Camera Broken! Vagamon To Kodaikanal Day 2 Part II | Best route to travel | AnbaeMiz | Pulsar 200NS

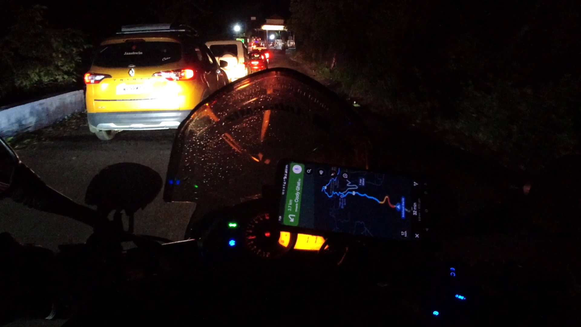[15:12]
ரிஸ்க் எடுக்க வேணாம், கேமரா தூக்கி உள்ளே வச்சுட்டேன். இவ்வாறு கொடைக்கானல் சம டிராஃபிக் இன்னைக்கு சாட்டர்டேல நம்ம பைக் வச்சுருக்கிறதுனால இப்படி வரோம். எவனால் திட்டுவானோன்னா தெரில.
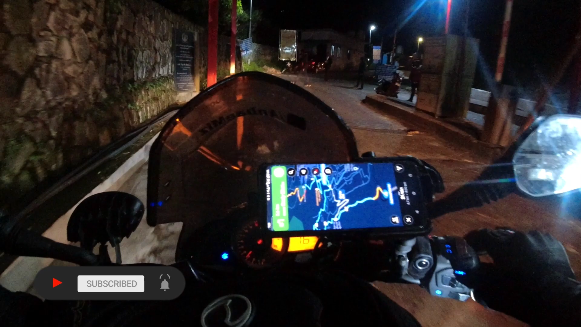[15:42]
சரியான டிராஃபிக் கைஸ். ஆனால் இவ கூகுள் என்ன பண்ணிட்டா, இப்போ கொஞ்ச நேரத்தில் காட் ரோடில் திருப்பி விட பார்த்தா
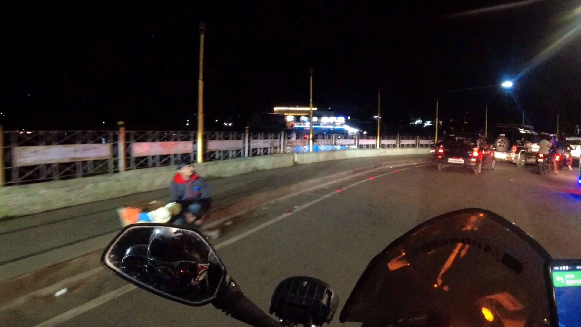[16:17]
லாஸ்ட் டைம் இந்த லேக்கை சுற்றி அவ்வளோ ஜாலியாக சுற்றிட்டுருந்தேன். இப்போ வந்து டிராஃபிக்கில் மாட்டிகிட்ருக்கேன்.
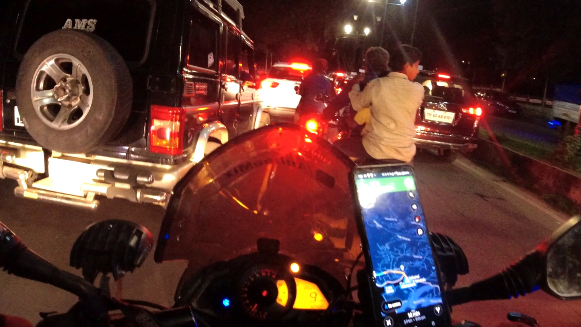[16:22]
ஒழுங்காக கூகுள் மாதாஜி சொன்ன வழிக்கு போயிருந்தால் பயந்து நின்றுருப்பேன். அதனால் அதெல்லாம் தேவையில்லை. ஆல்வேஸ் நம்ம என்ன டெசிஷன் எடுக்கிற மாதிரி தான்.
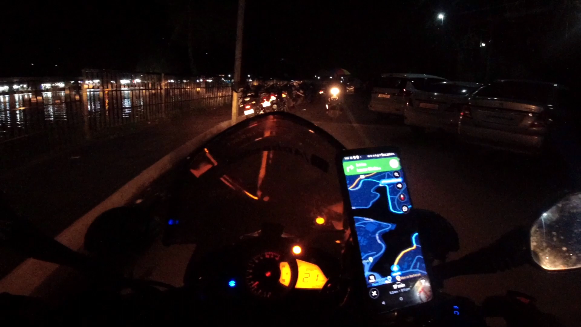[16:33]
ஓகே ஸோ கைஸ், லாஸ்ட்டு கொடைக்கானல் வீடியோ பார்த்துருந்தீங்கன்னா நம்ம லேக் பகலில் சுற்றிட்டுருந்தோம். இப்போ வந்து அதே லேக்காக நைட்டில் சுற்றிட்டுருக்கேன்.